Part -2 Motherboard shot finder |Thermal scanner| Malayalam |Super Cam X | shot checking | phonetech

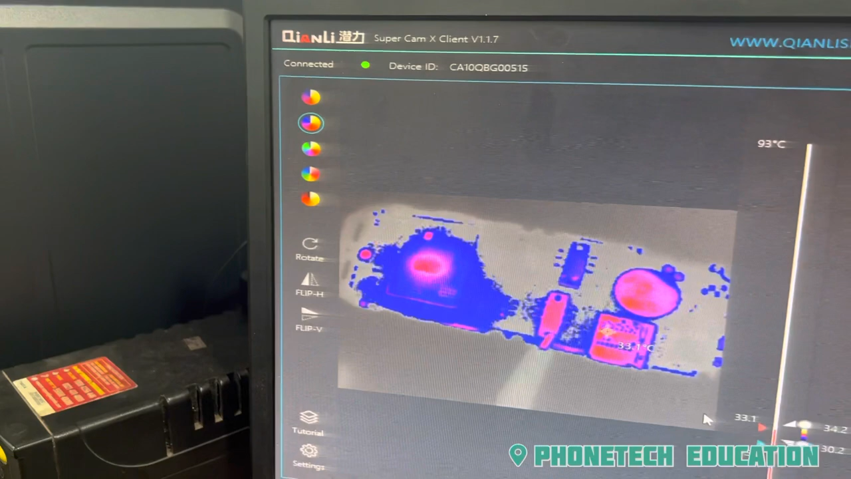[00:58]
On screen: scale top 93°C
If you want to install it on the board, If you want to install it on the board, you will see the comment.
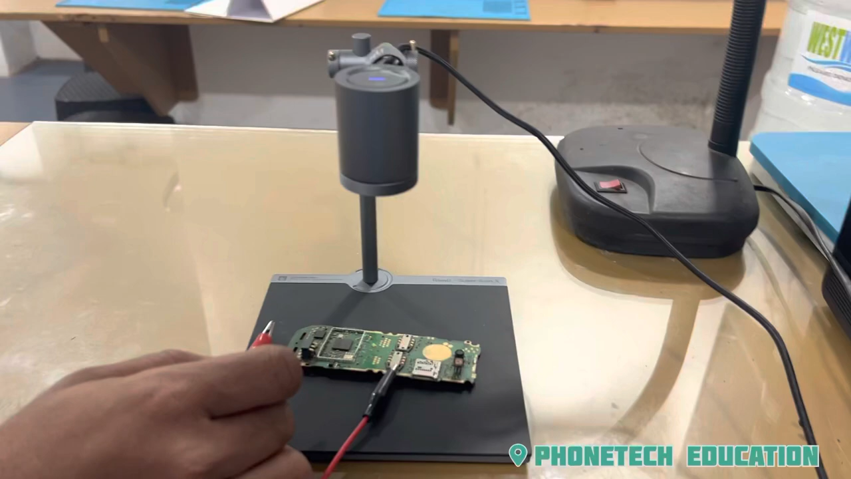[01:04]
Just the negative ground. Just the positive ground.
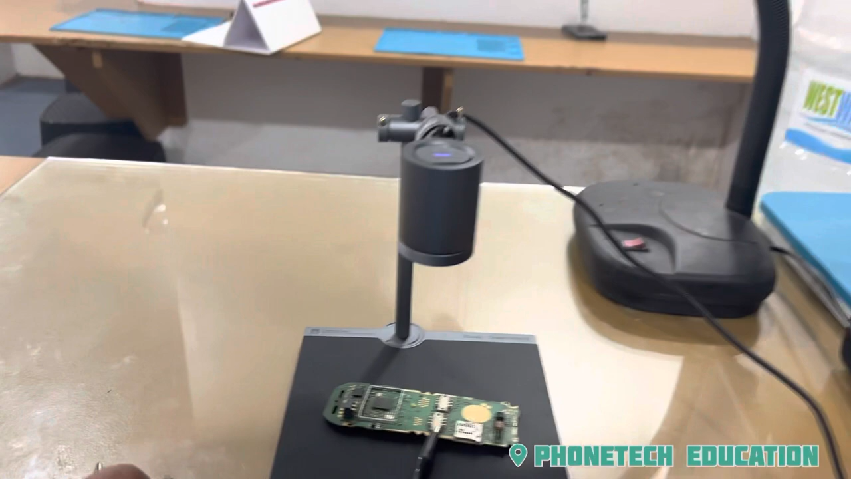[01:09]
Just the positive ground. In the same process, we will connect the screen. Now, we have to install it on the screen.
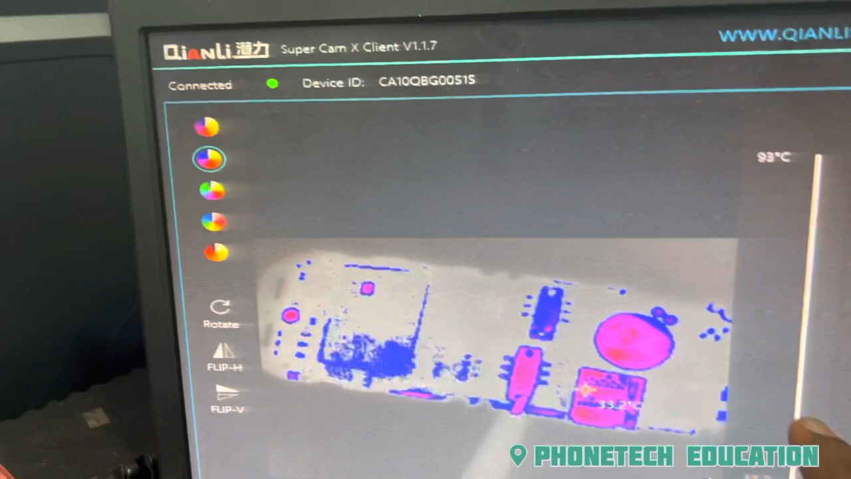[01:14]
On screen: scale top 93°C
If you want to install it on the screen, we will install it on the screen.
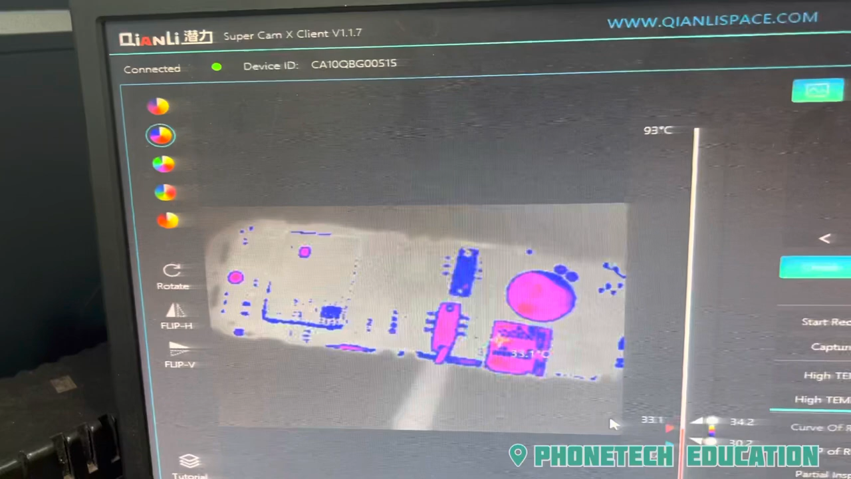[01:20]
On screen: scale top 93°C
Now, we will adjust it on the screen. Now, you can just install it on the screen.
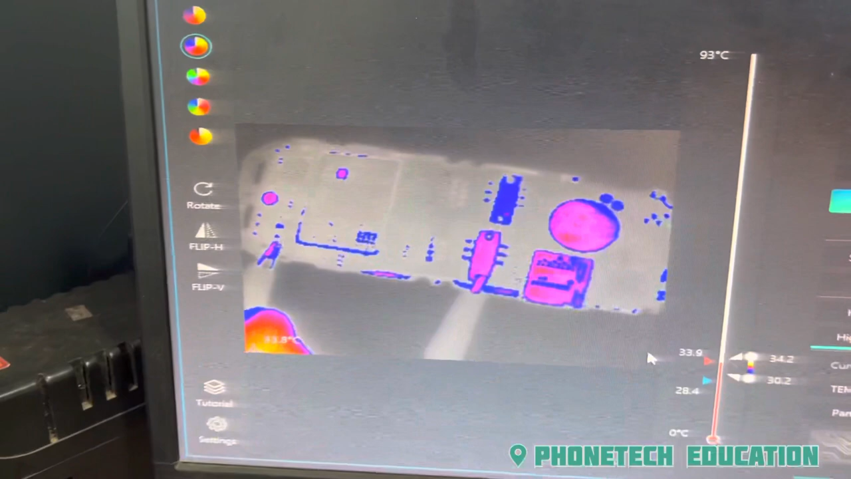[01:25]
See, the main CPU is short.
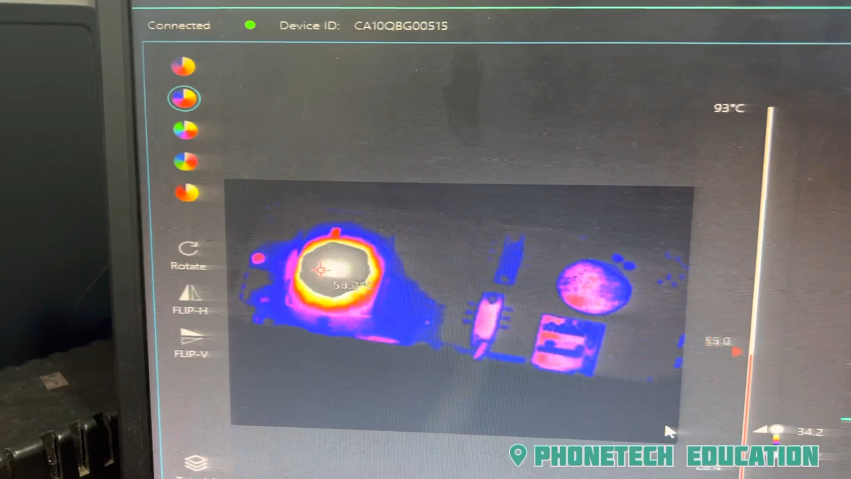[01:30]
On screen: scale top 93°C
The main CPU can be short. The short part of the component is short.
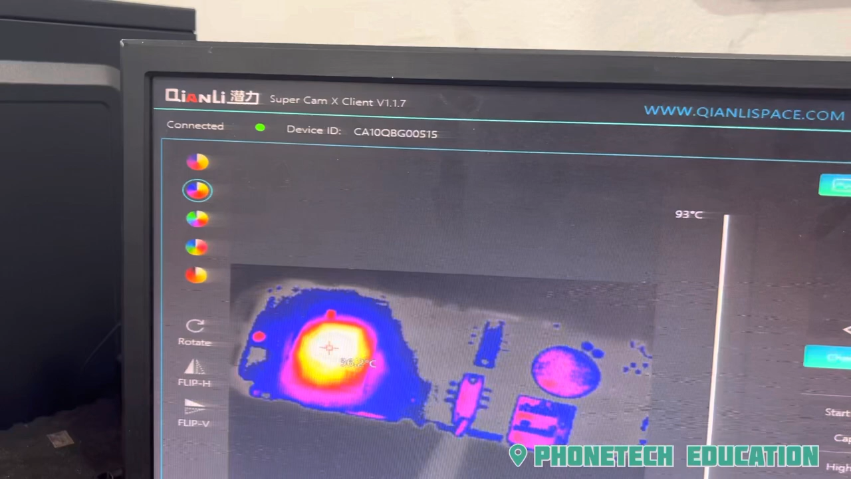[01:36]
On screen: scale top 93°C
First, it is temperature. The main CPU is short.
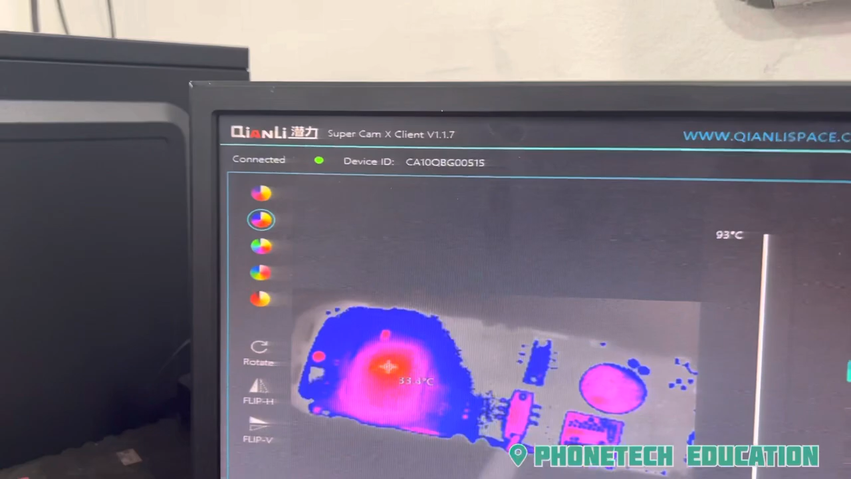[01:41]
On screen: scale top 93°C
We have to take a short lens.